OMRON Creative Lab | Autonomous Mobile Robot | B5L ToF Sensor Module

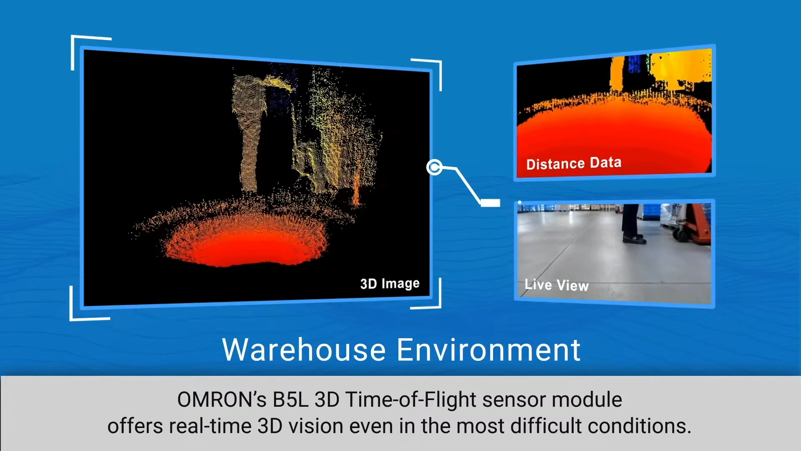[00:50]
OMRUN's B5L 3D time-of-flight sensor module offers real-time 3D vision, even in the most difficult conditions. Whether operating in open or closed environments,
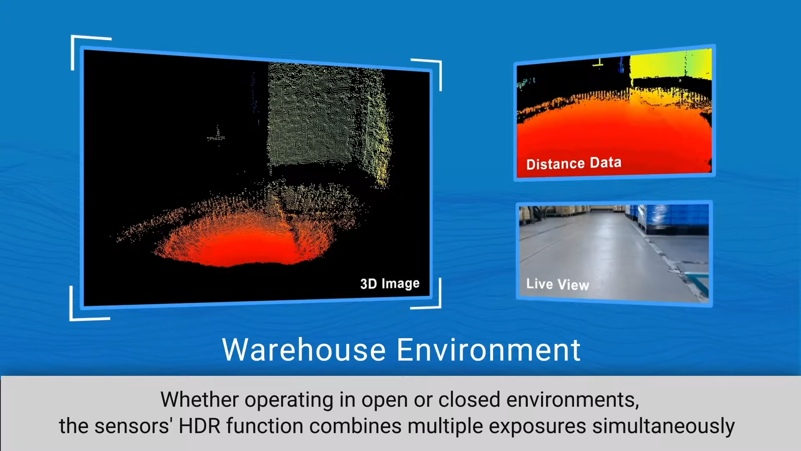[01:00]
the sensor's HDR function combines multiple exposures simultaneously to ensure accurate measurement of near and far objects,
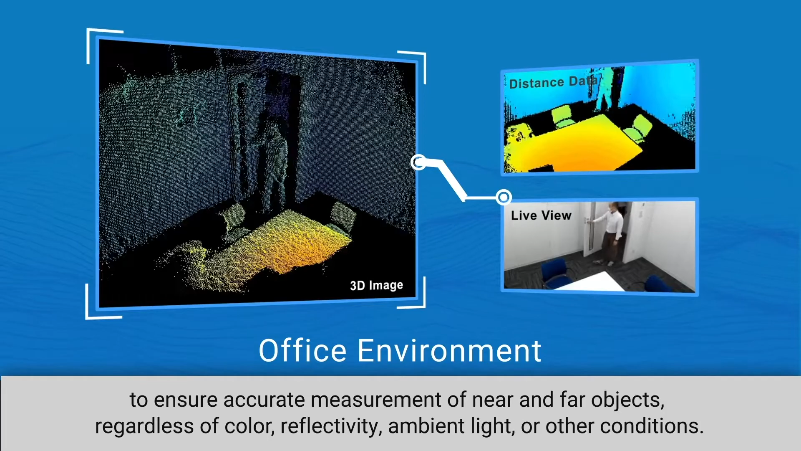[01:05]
regardless of color, reflectivity, ambient light, or other conditions.
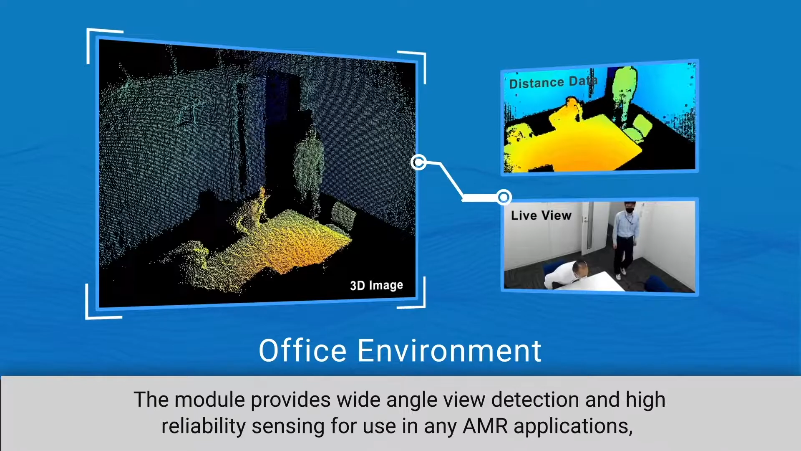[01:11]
The module provides wide-angle view detection and high-reliability sensing for use in any AMR applications,
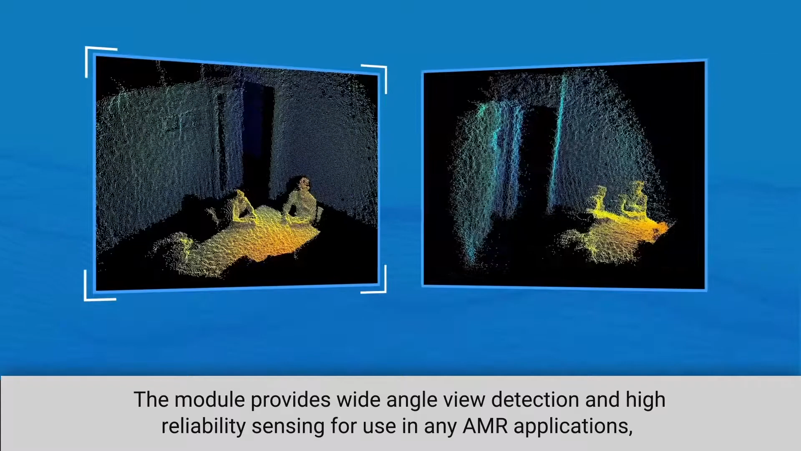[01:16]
using extensive distance information to identify its peripheral environment.
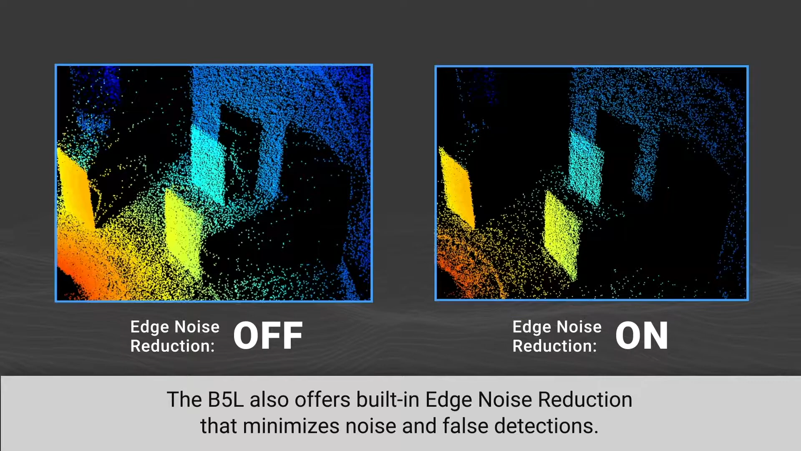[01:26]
The B5L time-of-flight sensor offers high precision in all environments,
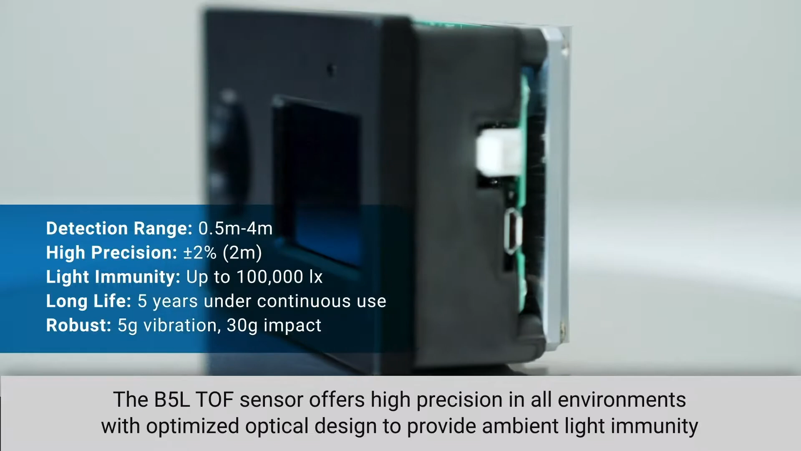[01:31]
with optimized optical design to provide ambient light immunity for accurate measurements even in direct sunlight. The sensor ensures high vibration and impact resistance, and it has a thermally enhanced design for long life while in continuous operation.
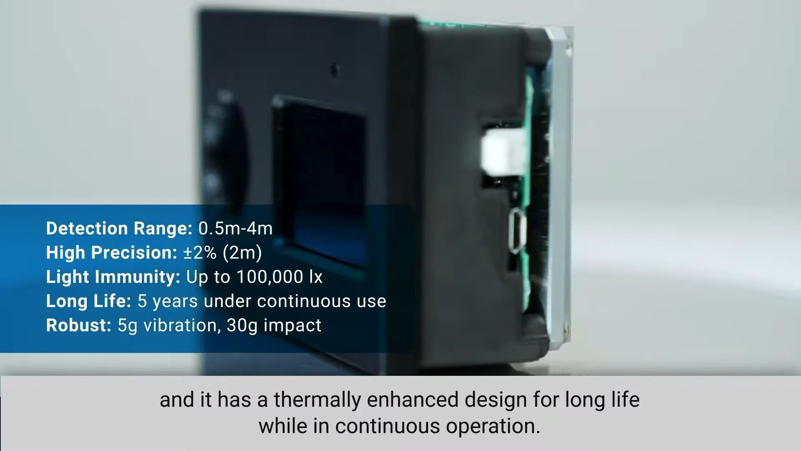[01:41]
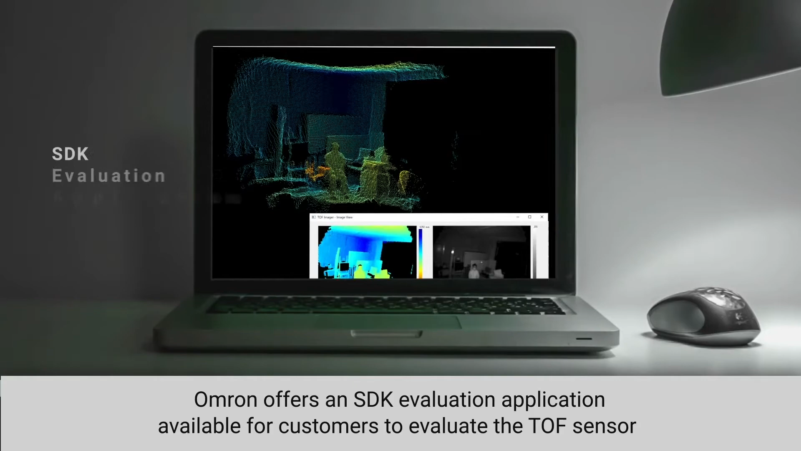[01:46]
OMRUN offers an SDK evaluation application available for customers to evaluate the time-of-flight sensor,